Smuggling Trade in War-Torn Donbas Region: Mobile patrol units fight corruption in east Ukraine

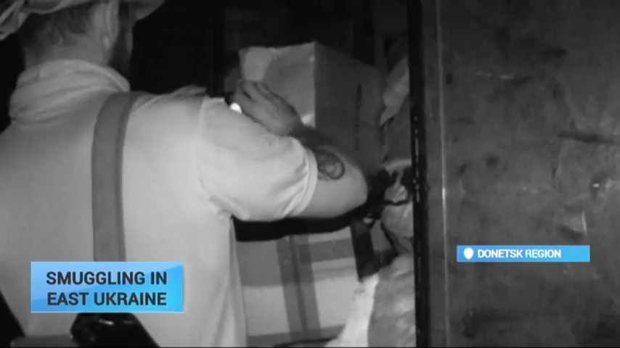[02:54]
The driver couldn't explain comprehensively where he was taking them. I see here a lot of commercial goods. Were you bringing this to some sort of a store?
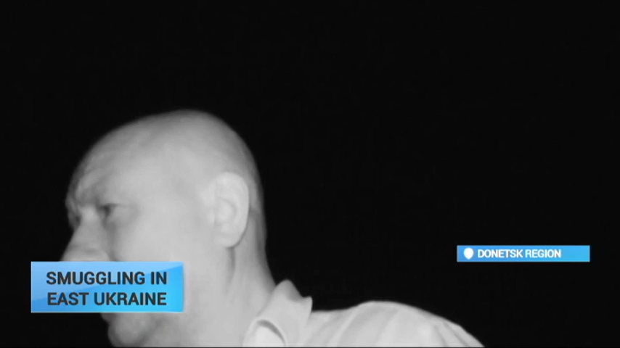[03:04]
These are deliveries. I don't know who they are for. So you work in a courier service? No. I replace the driver.